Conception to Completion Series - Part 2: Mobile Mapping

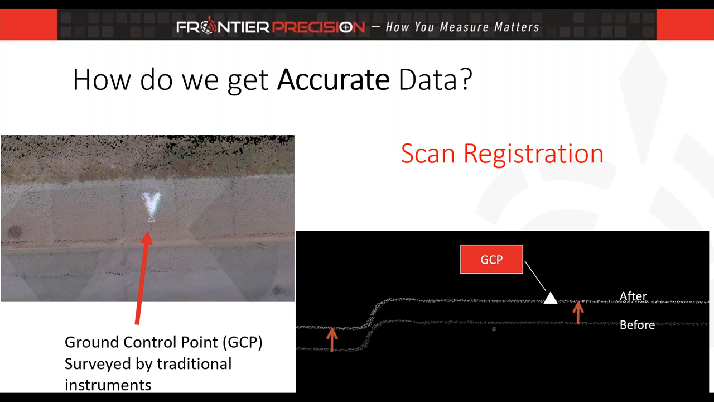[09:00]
can see there in the bottom right hand corner it might be significant it might not be really that much movement but we have a before and an after of the point cloud data and you can see that the lidar data goes straight through the ground control point and showing a much better result vertically at least and what that looks like here in the trimble business center software is we're
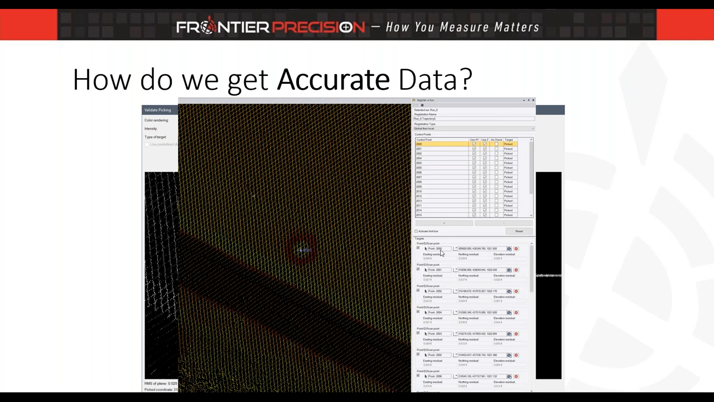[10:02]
looks like gone through and done several ground control targets and we can see in this section of the window easting northing and elevation residuals and that's something that can be put into a report later on so once you have accurate data it's now time to produce deliverables or in a lot of times we say the word extract so we want to extract points sometimes that might be assets it might be um just other uh you know ground shots whatever that might be we're extracting points we're extracting line work
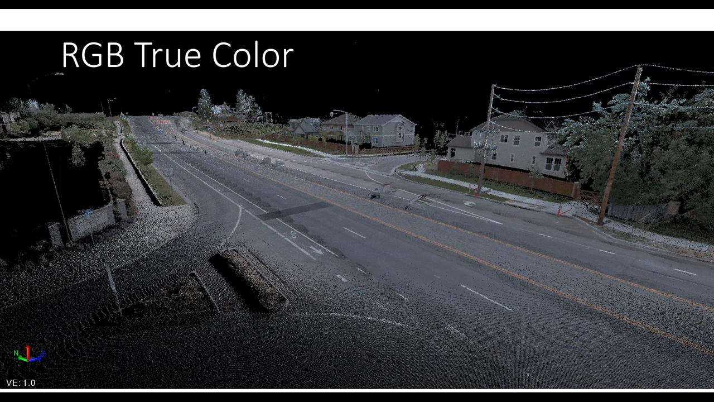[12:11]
3d view to perform extraction so the point cloud is going to look typically something like this okay it's just millions of points scattered uh along our roadway tied to ground control we have the ability to colorize our point cloud based on the imagery that's what you see here we have grayscale intensity so basically that brings out the intensity of or reflectivity of certain surfaces you can see reflective objects such as signs roadway paint stripes
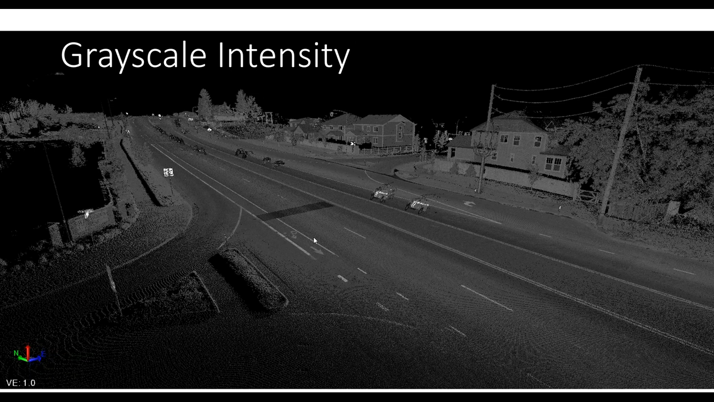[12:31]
and things like that really um are easy to see in these types of views you also
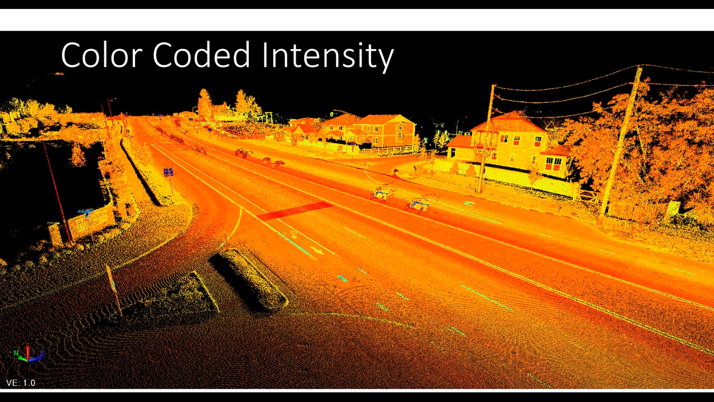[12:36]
have color coded intensity and then elevation based gradient
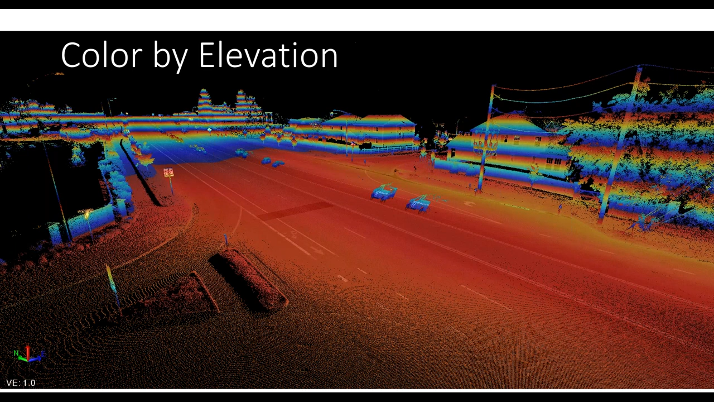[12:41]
rendering as well which i use this for for uh specific things on the roadway surface a lot i'll i'll give you an example of that here coming up so
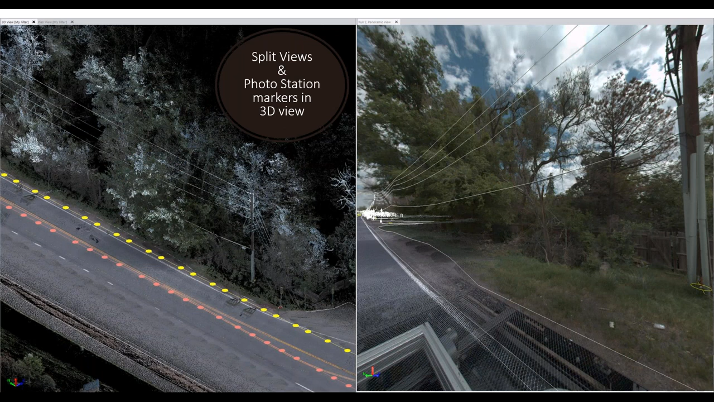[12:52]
along with the 3d view that you see here on the left we could split off on the right here the panoramic or other camera views as well so uh using that panoramic view to see what uh the landscape looks like from the eye of the camera and also pairing that up side by side to the 3d view and we have these markers here placed along the roadway which indicate where the camera images were taken from what's really nice
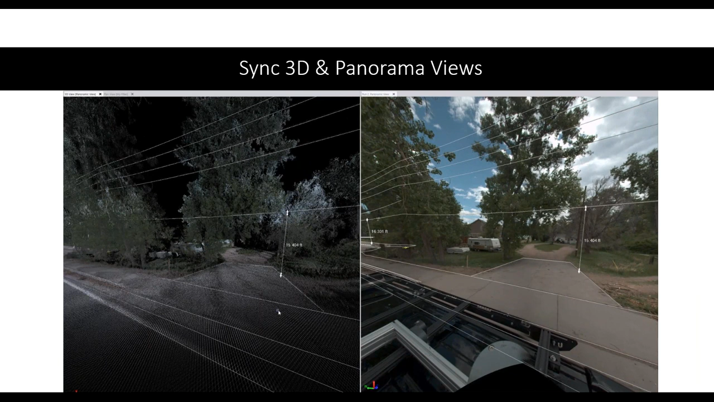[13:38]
position we can do that really quickly so i use that a lot in my data extraction and processing here you're seeing somewhat of a new feature actually
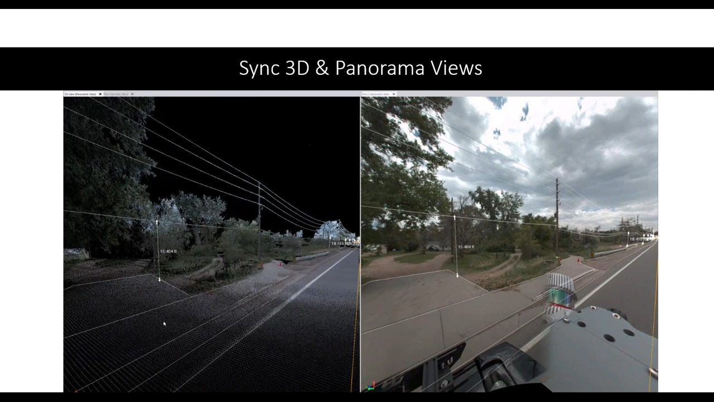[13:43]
where you can sync up the the point cloud on the left with the imagery on the
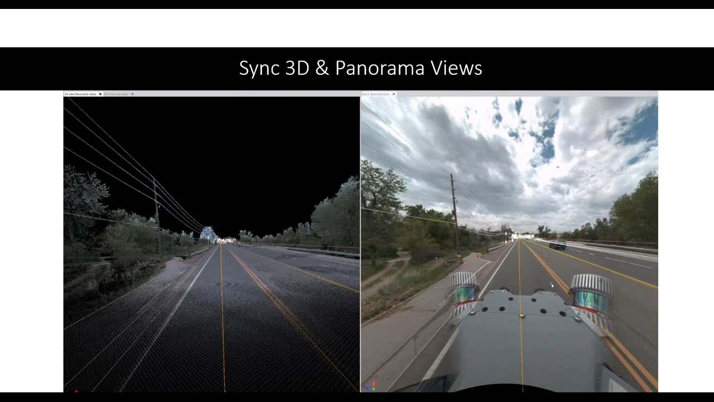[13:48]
right so whatever you're looking at for imagery on the right there it mimics what what
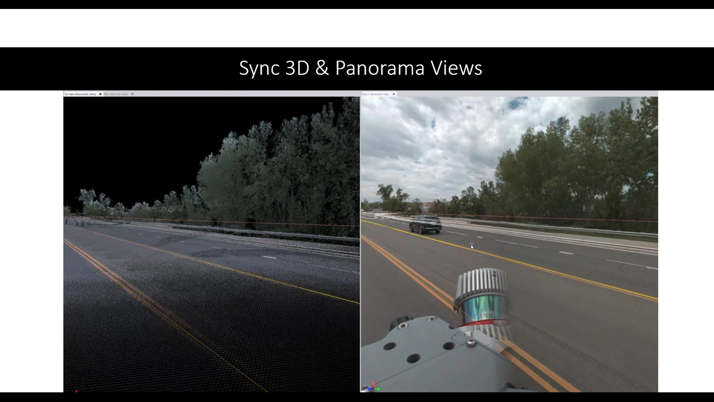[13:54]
you're looking at as far as a point cloud goes on the left you can see my line works overlaid there on both sides
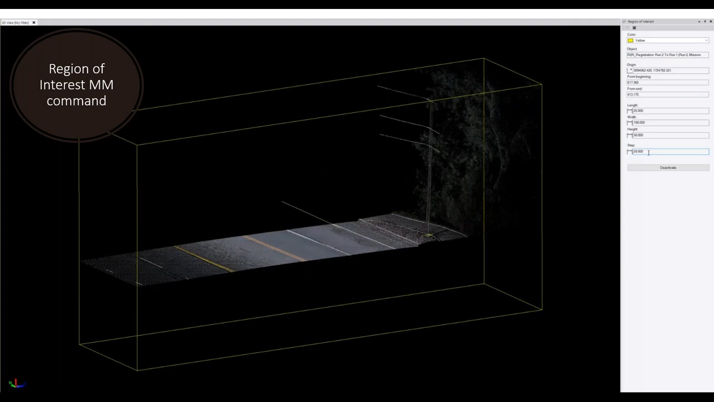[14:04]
and then we have regions of interest regions of interest um might involve just a slice through the roadway like you're seeing here it's essentially a limit box where i can define a length width and height and now
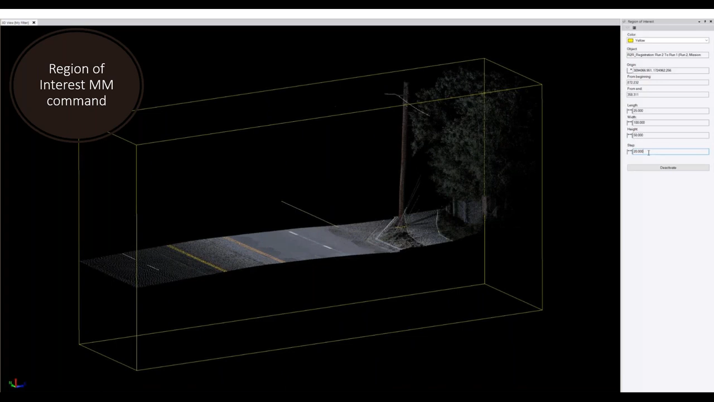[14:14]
i can uh follow my alignment of the road using um the up and down arrow keys
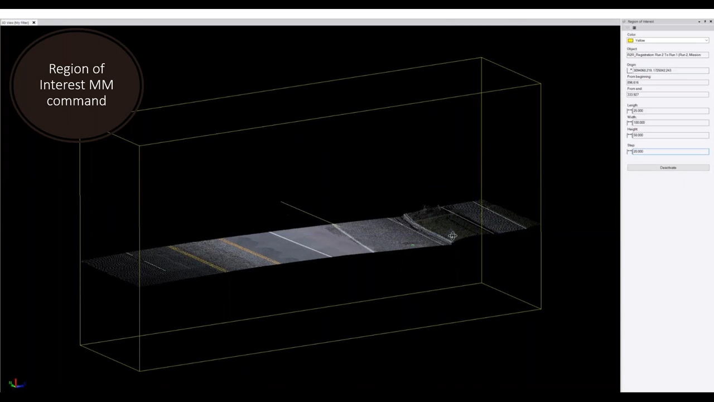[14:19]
to bounce forward or backwards and just really limit the amount of
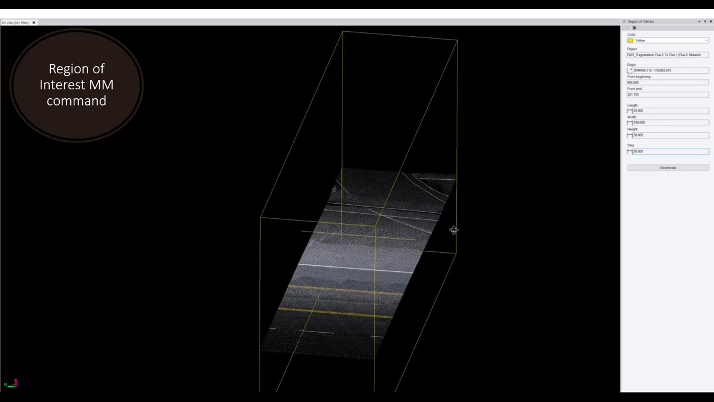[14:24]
data that's shown so i can quickly uh just uh bounce down that roadway
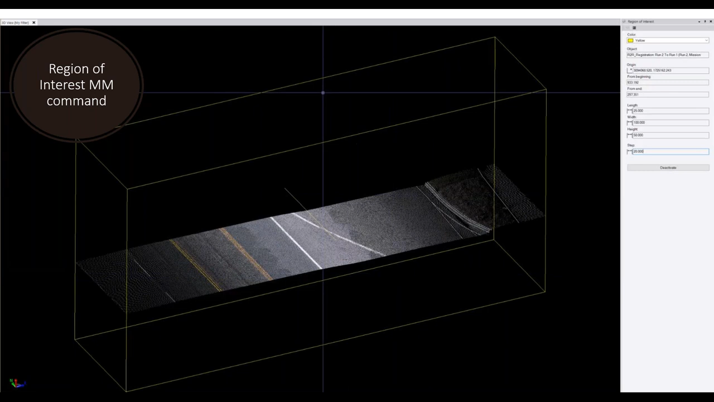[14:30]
and and verify that i have all the features that i need extracted really quickly so using those visualization tools um and having the idea of those in the back of my head and i'll now begin the data extraction side of things okay so i again the goal of of the mobile idar side of things on this project is to extract things that are close to the roadway and the roadway